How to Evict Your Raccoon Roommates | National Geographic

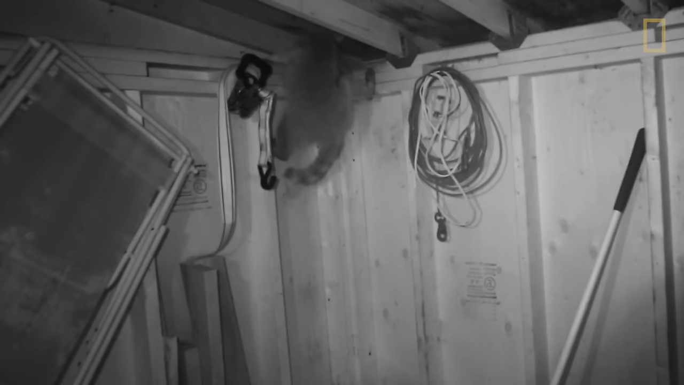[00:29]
So they move into buildings when there are structural defects that they can exploit.
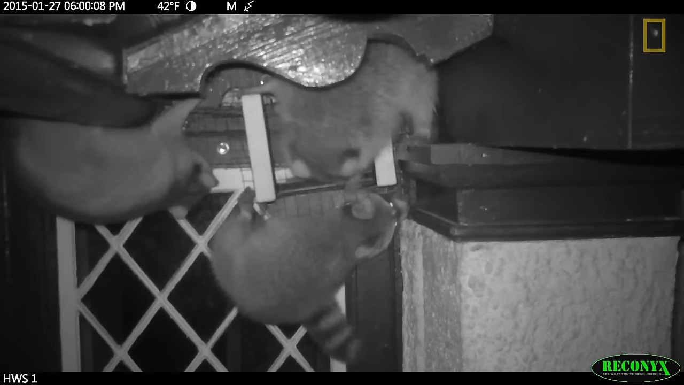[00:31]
They will den in chimneys, they'll den in paddocks, they'll give birth to babies there.
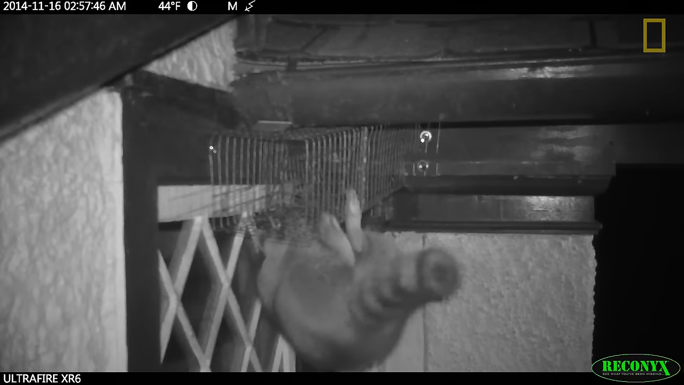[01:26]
And that's it. The job's done. They go on their way.
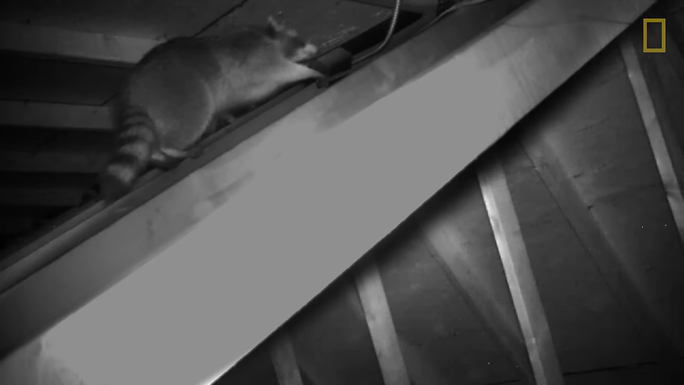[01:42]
And then mom, whom we have chased out, she'll come along that night or sometimes even sooner, find her babies, and move them out.
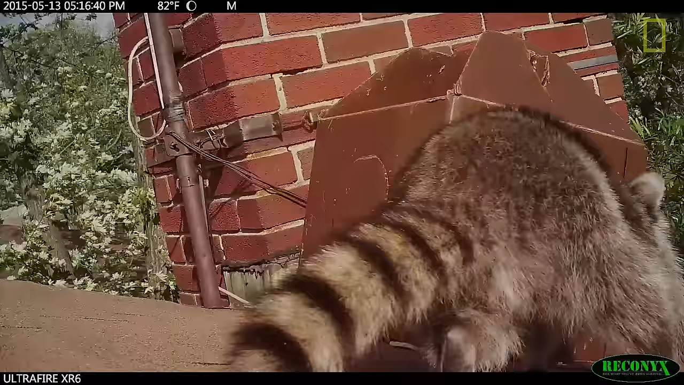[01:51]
We've seen with putting the reunion boxes back up on roofs, kind of two types of mothers. The frantic ones who come back and don't know how to get in the box and just go absolutely crazy and berserk.
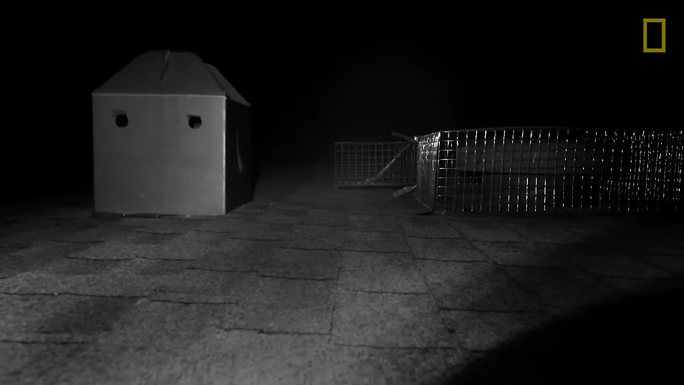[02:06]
And then the calm ones, who come back and look at the box and kind of figure out where the entrance is, go in, get their babies,
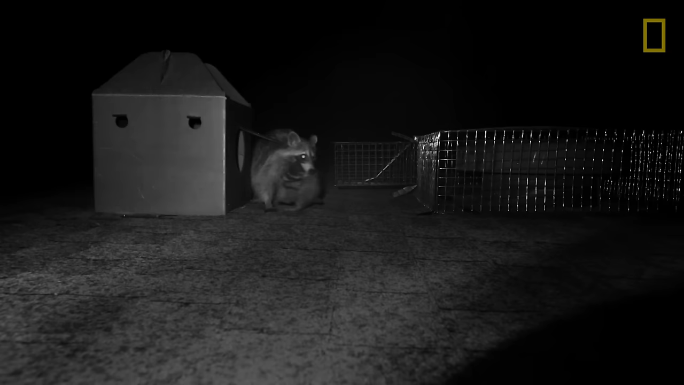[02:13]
and move them very calmly with, we think, the idea already in their head that, I know where I'm going. I'm going to take my babies and I'm going to put them in this other den that I feel is secure. Through the work that we did with National Geographic, we had access to a very high-tech camera that was able to record sequences and
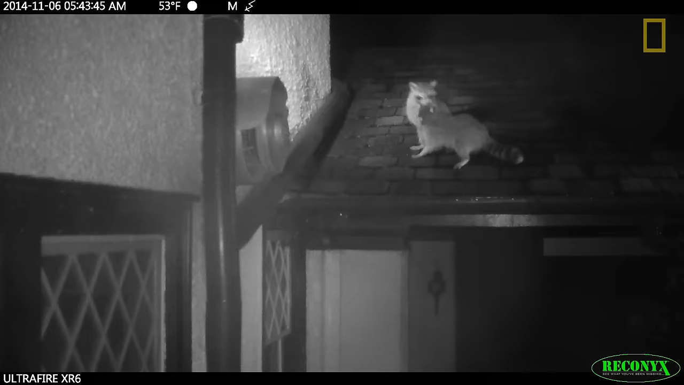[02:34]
tell us more about how these animals met these challenges that we confronted them with and what we needed to do to make things better and more humane for them out there.